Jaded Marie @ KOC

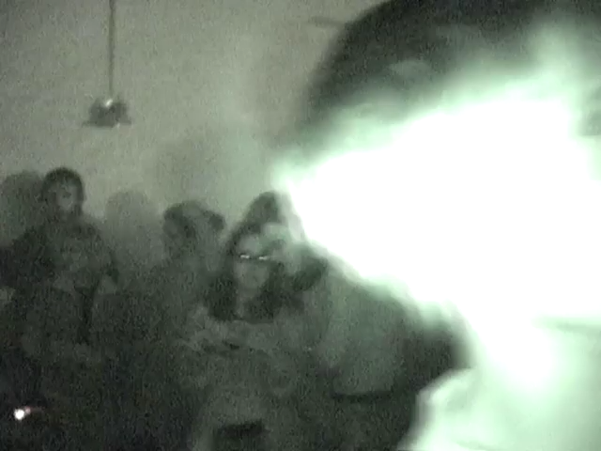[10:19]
That was kicking me in the leg and I'm doing it too. That's the only person in here. The only thing that's gonna suck about this is the fact that I have to deal with the night vision on. So everything's all green and shit.